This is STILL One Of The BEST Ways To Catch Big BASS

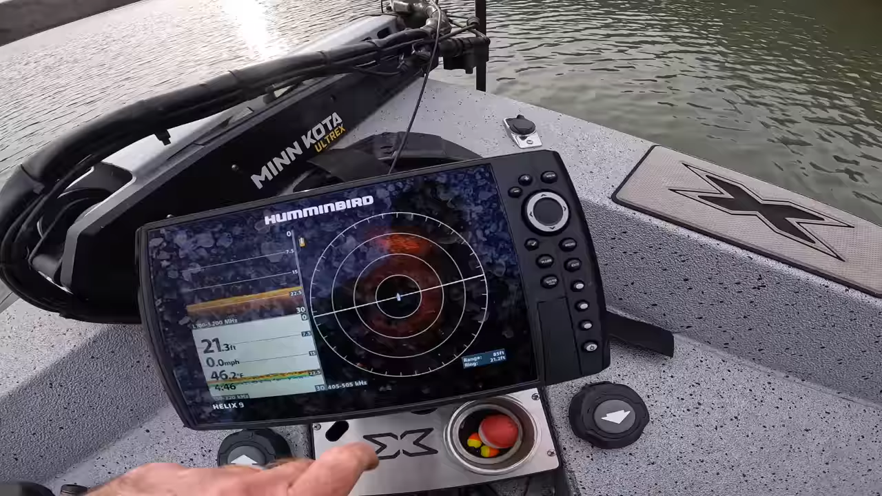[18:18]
On screen: depth 21.3 ft, speed 0.0 mph
So like all of those are fish, that's fish, those are fish. And essentially, you know, here's some fish down here.
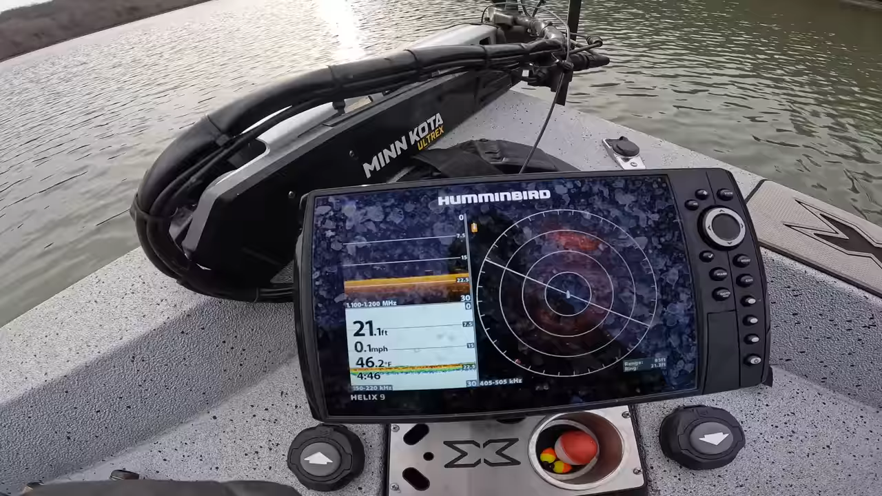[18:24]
On screen: depth 21.1 ft, water 46.2°F, speed 0.1 mph
Essentially, these fish are just cycling in and out of this big nothing flat out here.
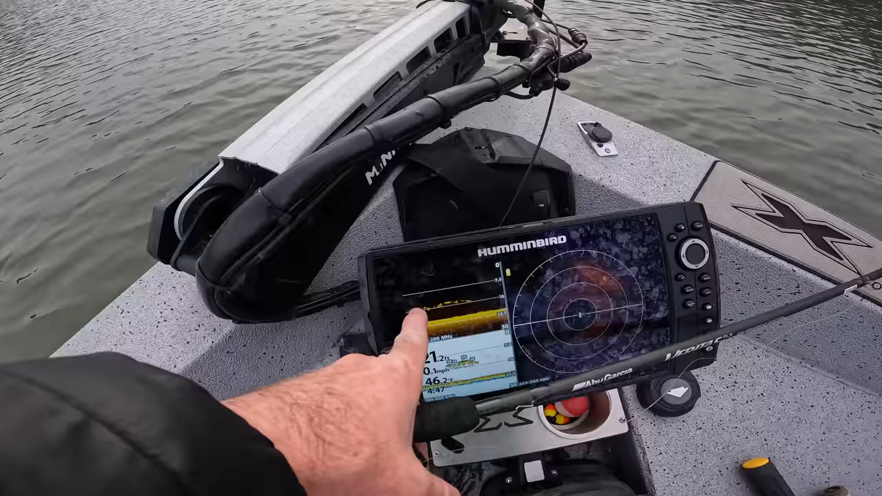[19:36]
Here's a school passing right there, right under the boat. So yeah, that's what they're doing, just moving around, swimming around, eating crawdads, eating bait fish.